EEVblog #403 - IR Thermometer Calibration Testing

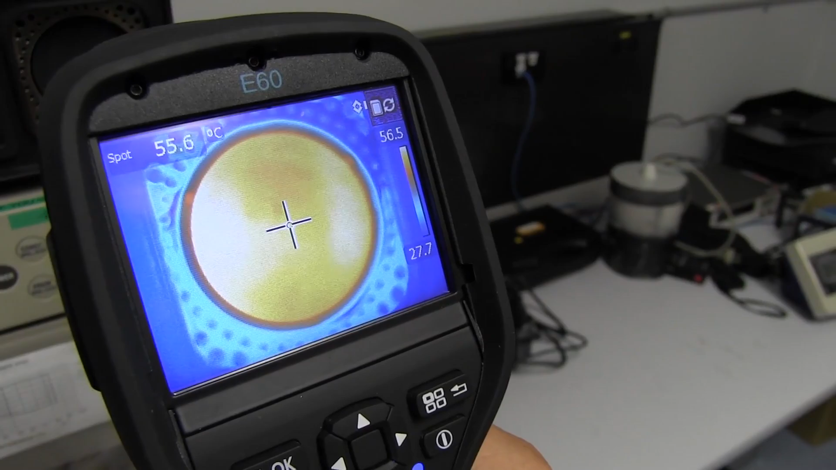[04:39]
On screen: spot 55.6°C
Oh, it's going from 27.7 to 56.3. The scale and it's saying it's 55.5. That's in the center. But if we move slightly over to the side. 56. Yeah.
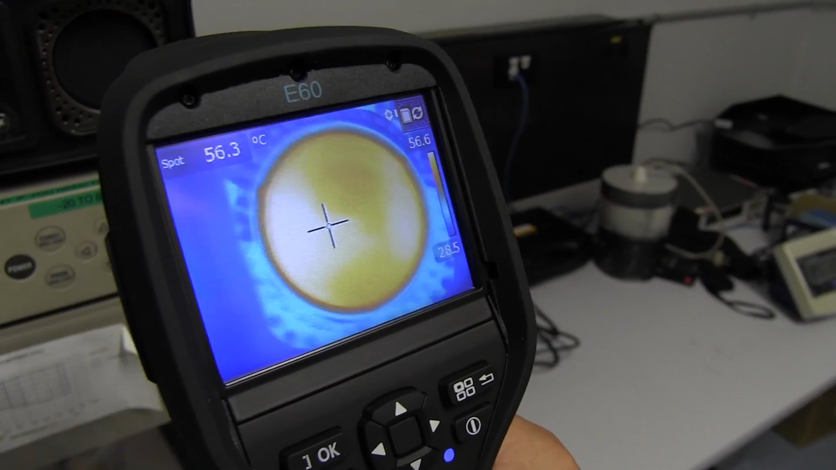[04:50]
On screen: spot 56.3°C
And we move slightly over there. You can actually see that there is a slight change if we have a look across there.
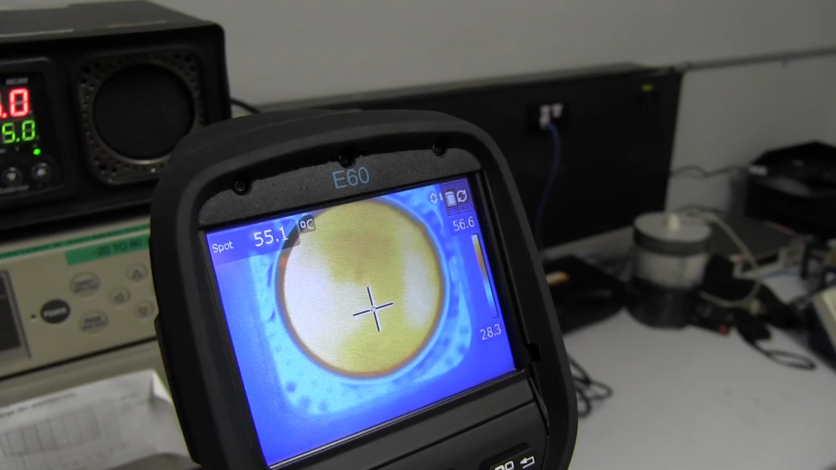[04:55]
On screen: spot 55.1°C
So at the bottom we've got 55.3. Yeah.
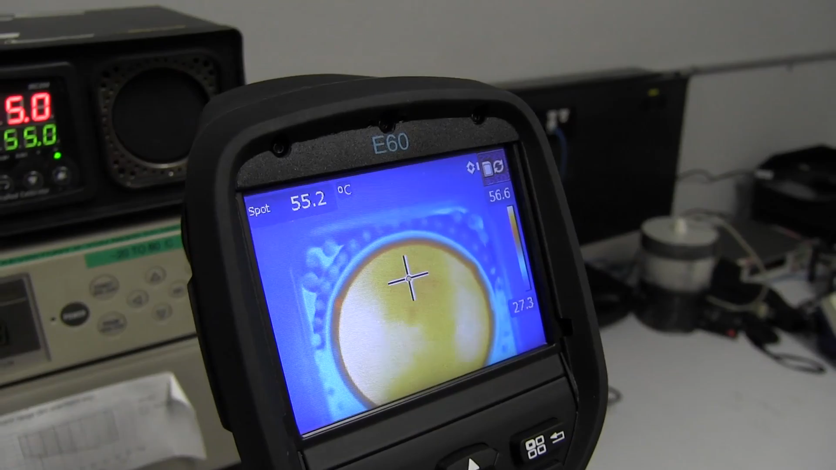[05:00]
On screen: spot 55.2°C
We've got 55.2 up there.
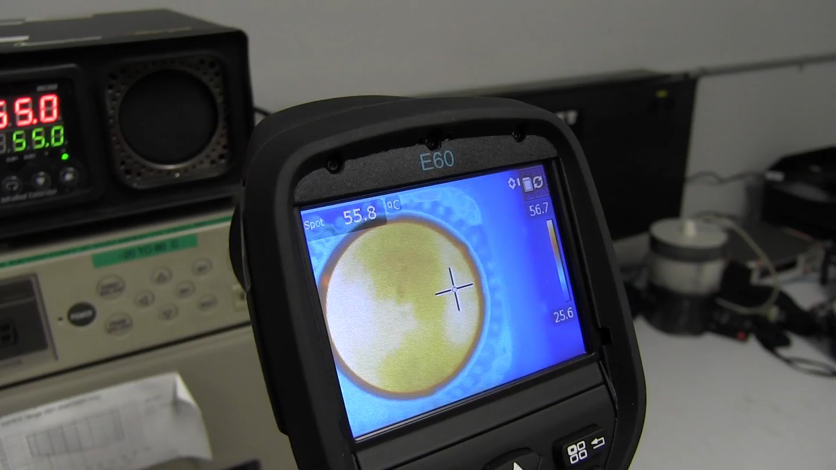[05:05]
On screen: spot 55.8°C
We've got 55.8 over there. And 56.1 in that corner.
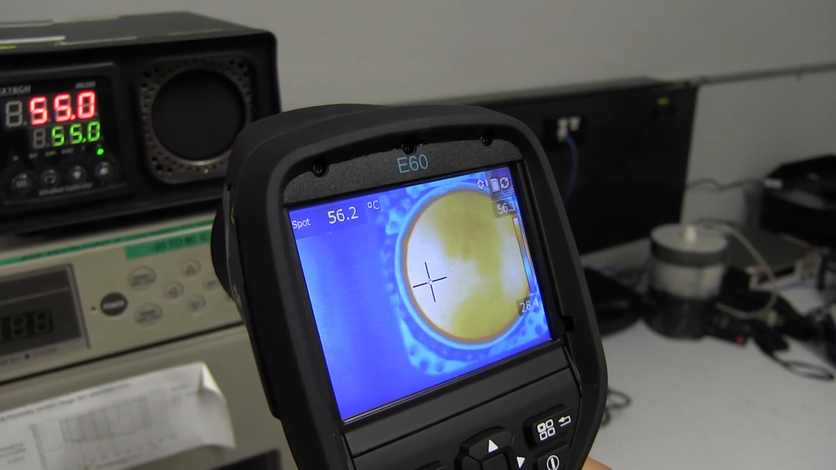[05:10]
On screen: spot 56.2°C
So the heater must be in that corner. And the FLIR E60 has a resolution of what?
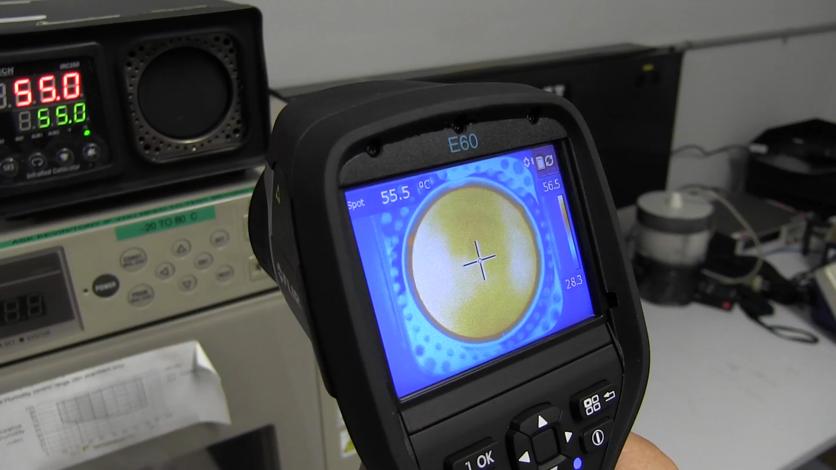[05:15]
On screen: spot 55.5°C
0.06 or something? 0.08. 0.06, 0.08 of a degree. Right. That's what it's capable of detecting the difference. Yeah. You can even see the slight changes in the surface because of irregularities in the surface.
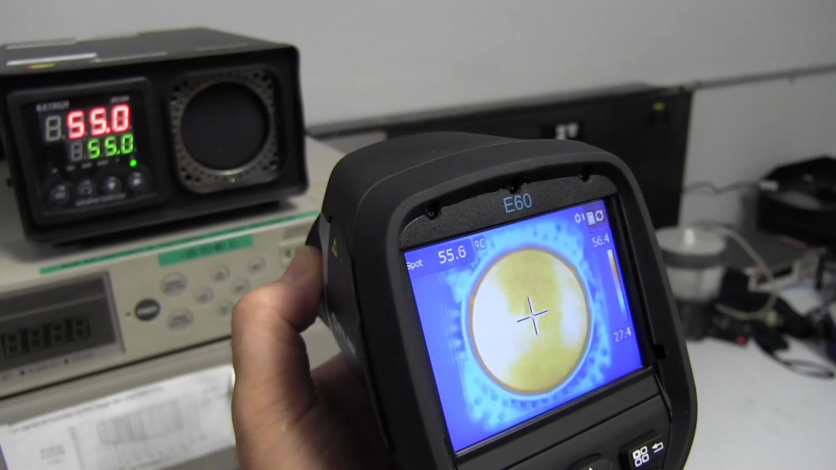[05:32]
On screen: spot 55.6°C
Yeah. And if we move in we may even be able to get a bigger range.
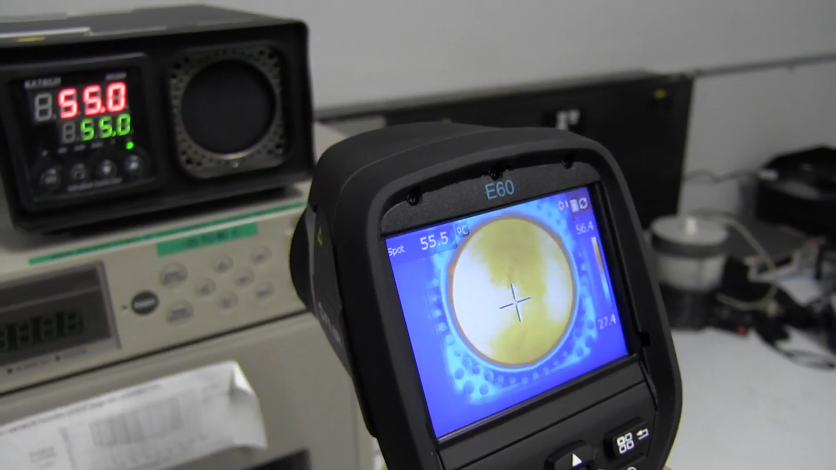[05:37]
On screen: spot 55.5°C
Well we're actually at the limit of the minimum focal distance at the moment.
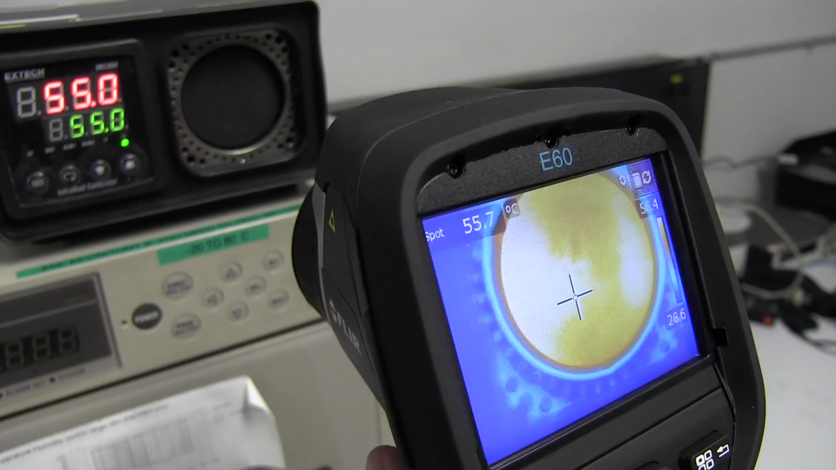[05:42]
On screen: spot 55.7°C
Yeah. Although focus shouldn't matter.
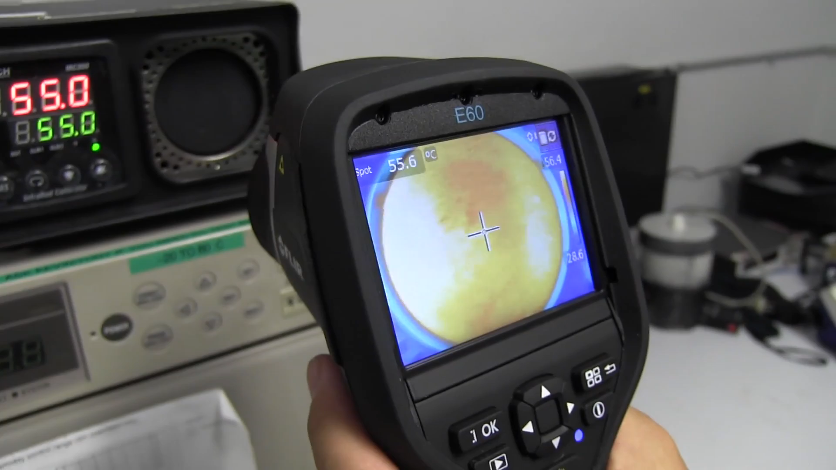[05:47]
On screen: spot 55.6°C
Though if we move in. Well we're just going to swamp. Yeah. We're going to swamp it.
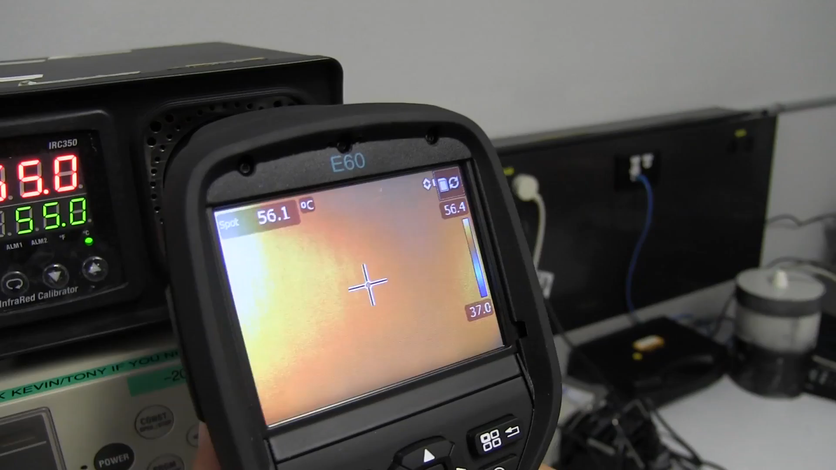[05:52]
On screen: spot 56.1°C
But you can see the range change from 56 to 54 now. So there's only a two degree range.
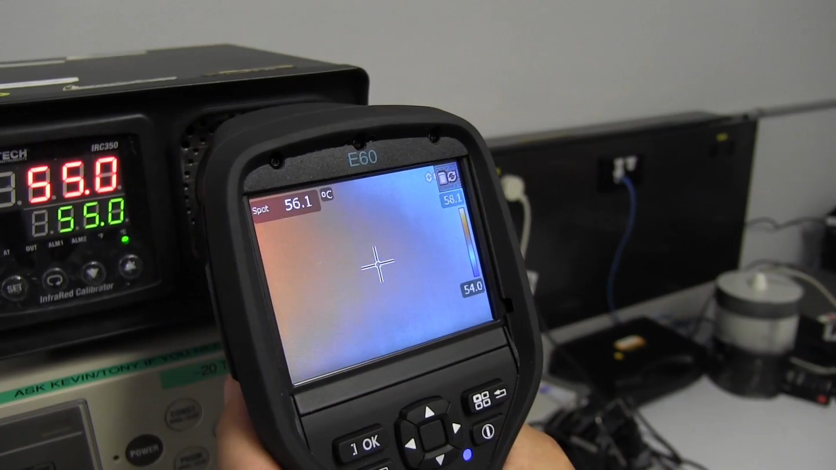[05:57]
On screen: spot 56.1°C
That's four degree. Oh four. There's a four degree range there. So. And so the colors are actually representing.
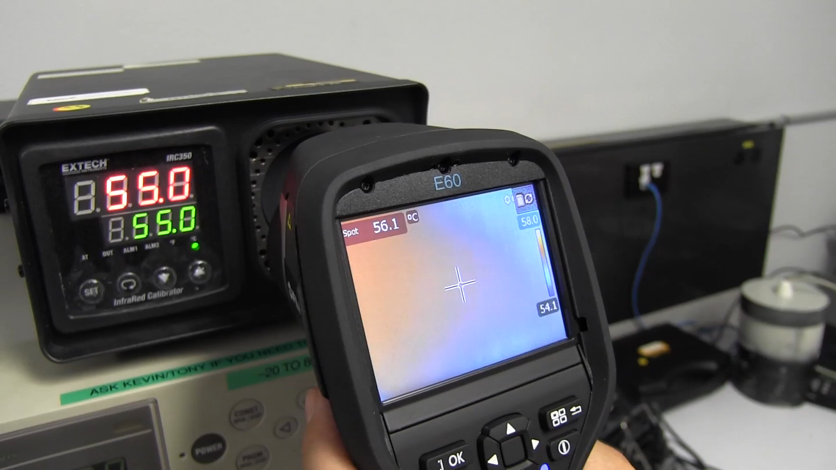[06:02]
On screen: spot 56.1°C
Yep. Four degrees. So that the the light blue is uh. Mm-hmm. 54 and the brighter orange. Yeah. So maybe the focus.
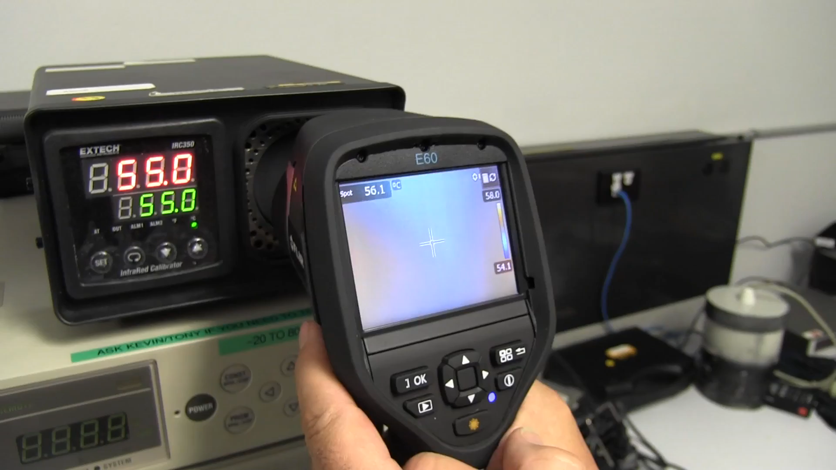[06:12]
On screen: spot 56.1°C
You can see there is a difference in uh. Temperature across that surface.
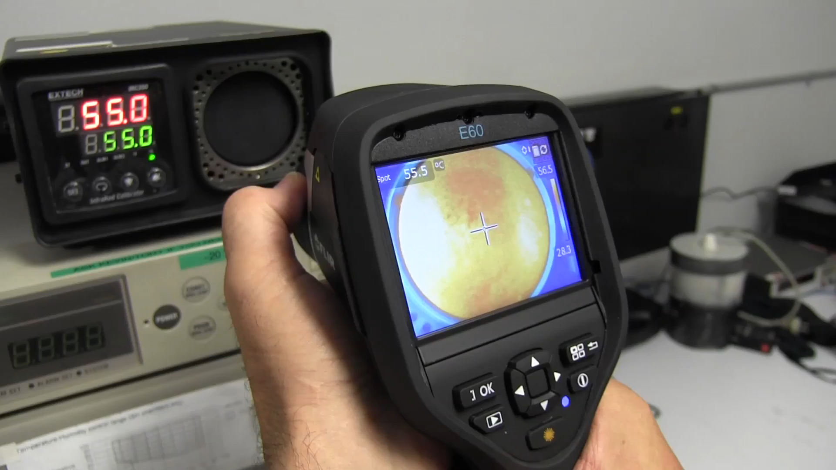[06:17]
On screen: spot 55.5°C
That's interesting. Look at that. It looks like it's sun doesn't it? Yeah it does. Using this color scheme.
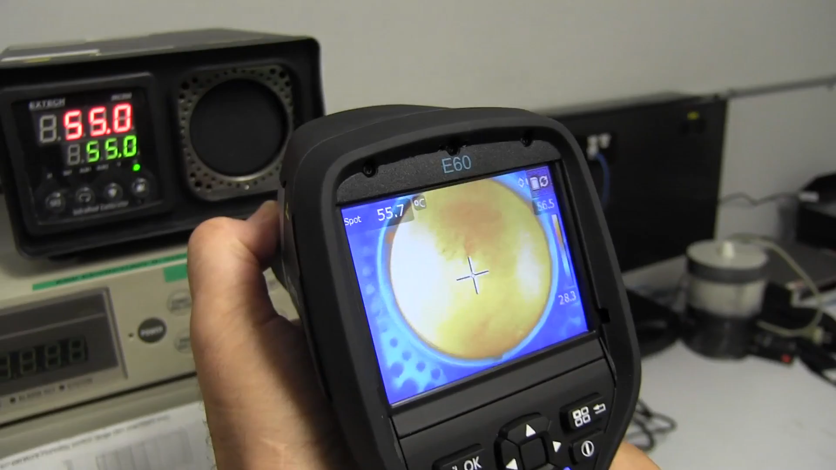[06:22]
On screen: spot 55.7°C
Yeah. Yes. Yeah. We can change. I think it's on. I think it's on Arctic or something. Yeah.
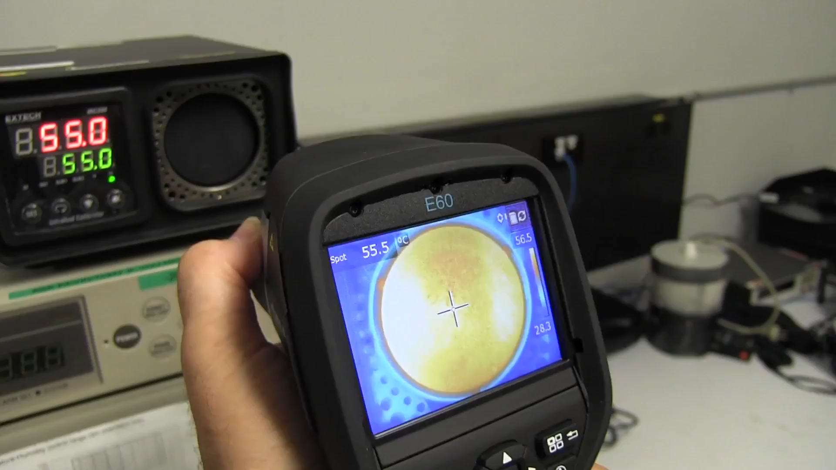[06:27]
On screen: spot 55.5°C
But of course with these thermometers. You're actually not measuring lots and lots of individual points.